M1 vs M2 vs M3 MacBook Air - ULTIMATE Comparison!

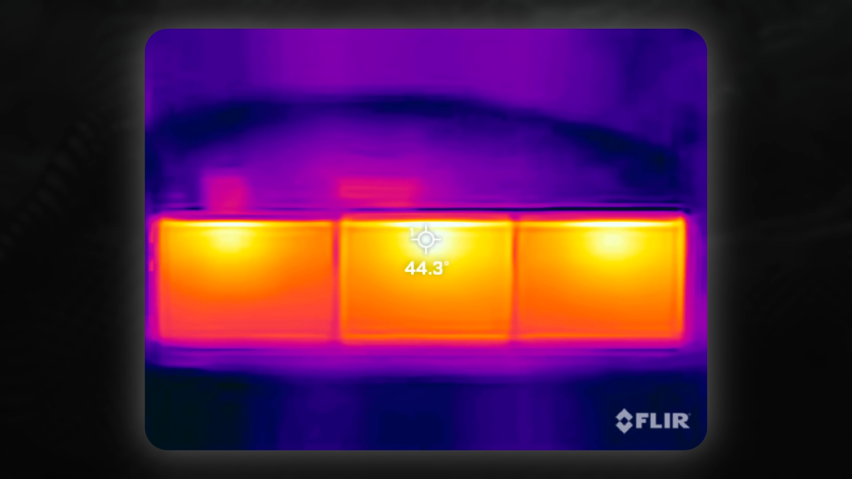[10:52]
Side note, the M2 is the hottest of the bunch.
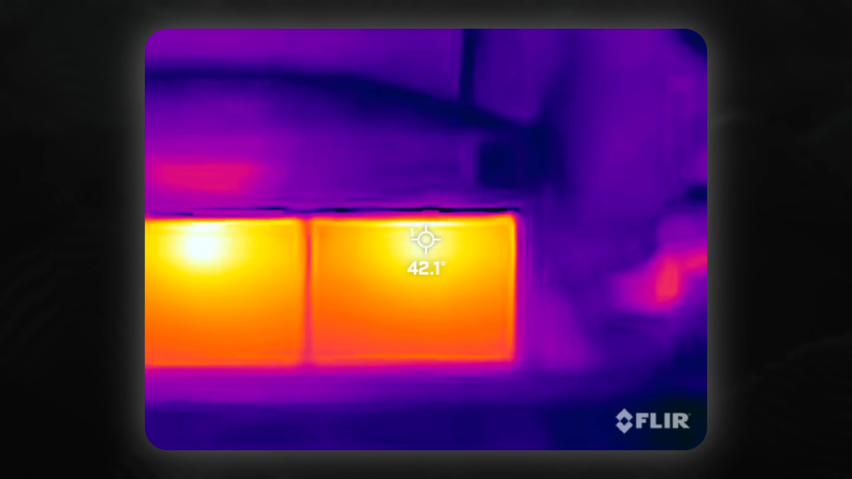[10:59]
The M1 and also the M3 seem to perform around the same,